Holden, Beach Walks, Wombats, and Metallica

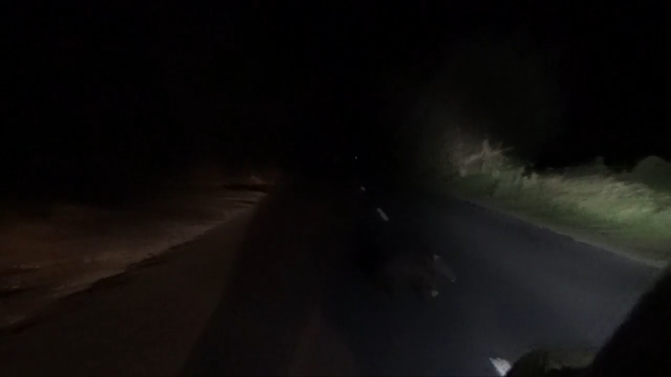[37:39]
Okay, fucking move. Beep it. What the fuck? They're everywhere. That is, man, I'm actually like, this is like, go 60, man.
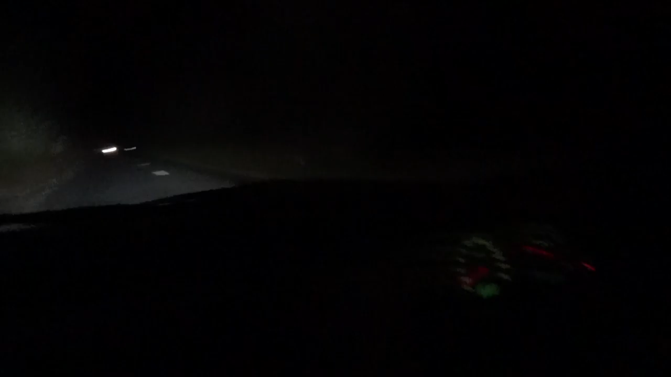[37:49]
80 kilometers, you hit that thing, you're gonna be damaging more than, and knowing your car, I know where most of your car's stuff is put. The coolant bottles somewhere down there, your washer bottles there, your radiator and condensers there, you'll hit it. Mate, they're everywhere. Baden, they're everywhere. No, they always are. No, I've never. When we went up last, I didn't see any. I know. You know why? It just depends. You don't know why? I'm guessing because it's all sticky and. It's not even sticky. Do you think it's because of the water? There's a rabbit over there. Just cross the road.